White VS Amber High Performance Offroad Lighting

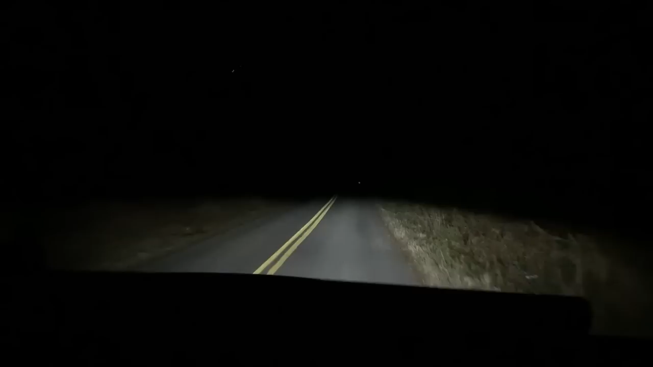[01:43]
it's like we can't even see anything with the normal headlights when they're on you you can't even see that your headlights are on right they overpower them so much they are fantastic lights and we're going to show you that here in this video now what we're doing here is these are going to go on the jk
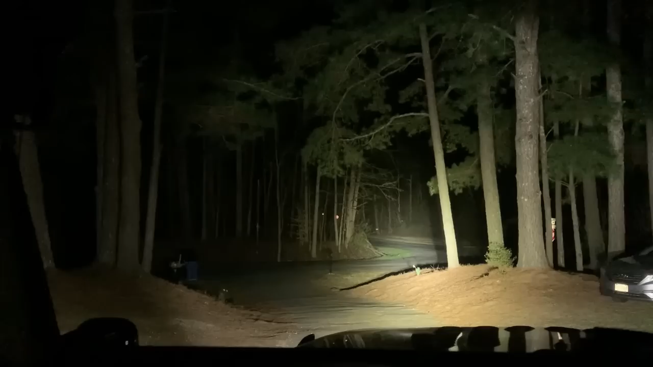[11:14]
over to the lp6 white spotlights now we have the amber driving
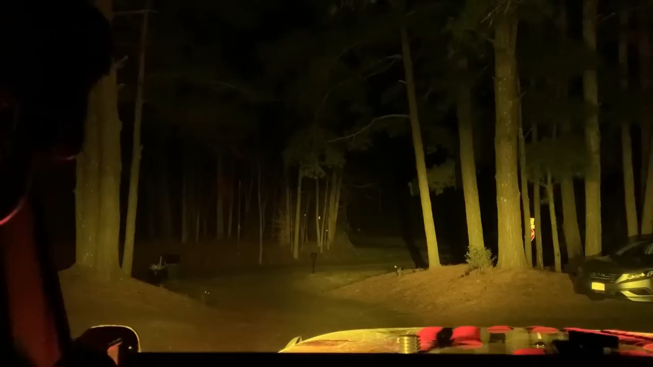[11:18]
combo squadron pros the wide cornering white squadron pros and then the squadron pros with the amber
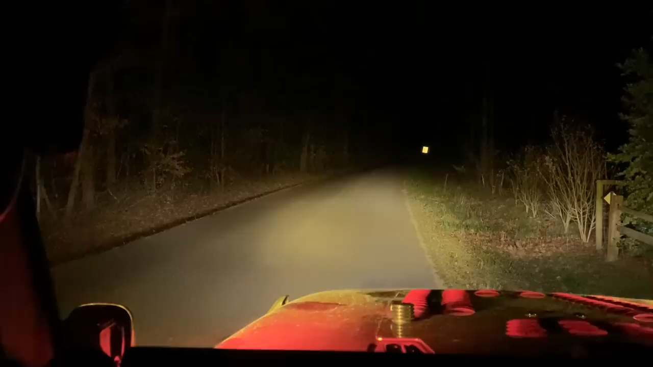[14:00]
having the amber up there in the driving combo and spotlights down here i'll show you a clip of both of these combined so the amber really fills in all the gaps that these kind of didn't light up these are pushing the light really far forward and those amber ones are definitely filling in the gaps now for the wide angle